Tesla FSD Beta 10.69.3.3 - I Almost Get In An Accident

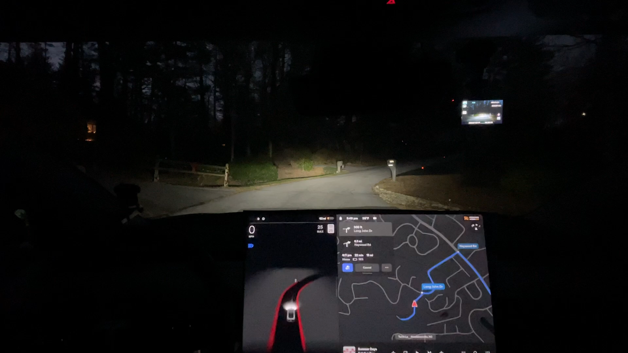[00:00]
Hello everyone, we are back Doing our test route to this might be the only one this will be the third video. I may be the only videos I do For this version Let's not go with this car coming It's good. It's one of the only times I've ever had a car coming when I've stopped at this That's great perfect stop perfect acceleration afterwards
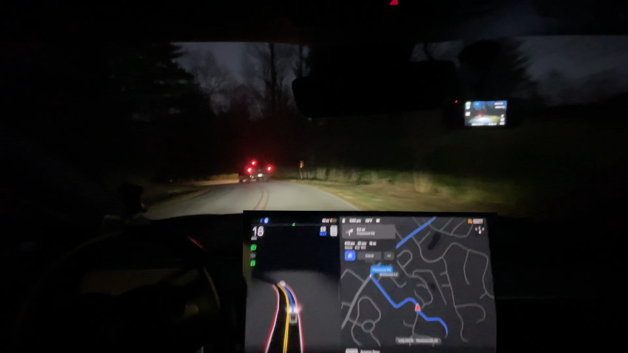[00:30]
Turn that I honestly couldn't have asked her any better on that turn Yeah, if you haven't watched the other videos, um, I
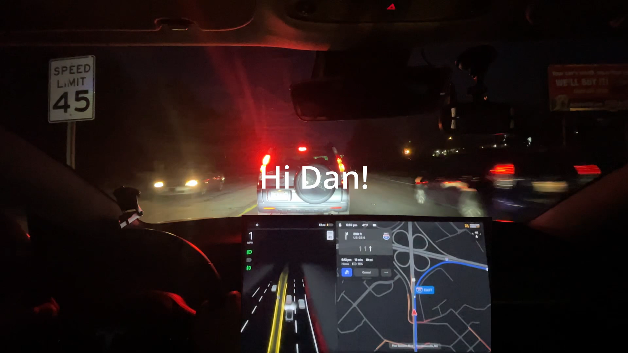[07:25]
This why why is this car stopped here Okay, sorry Onyx Okay, well, I don't
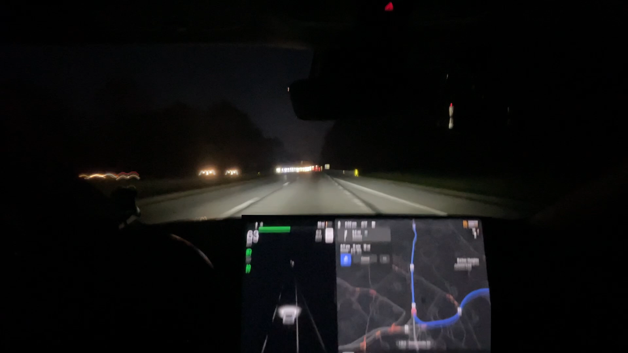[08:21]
You don't get it at all You need to get over Earlier than last minute Tesla if you're watching perfect example, I was like oh, it's gonna prove me wrong and I don't know there's a worst-case scenario I don't even know why that car stopped there. I almost rear-ended that person I'm lucky a car wasn't behind me or I might have been rear-ended Like like this is like the fifth but most accident I've got today.
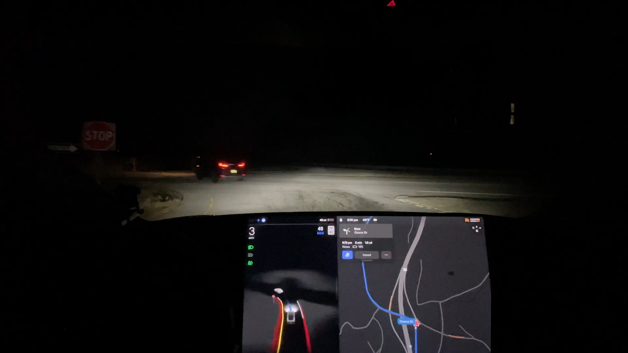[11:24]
So that's that's a bonus The stuff like those type of regressions. I look for and see if they ever happen again So there's no one coming from either direction. The car is clear to go Like it doesn't have like the creep ball doesn't come up until last second. Then it just kind of goes through It's interesting how it decides that but Hey, I did it. That's all that's what counts, eh? Yeah I'm still really frustrating.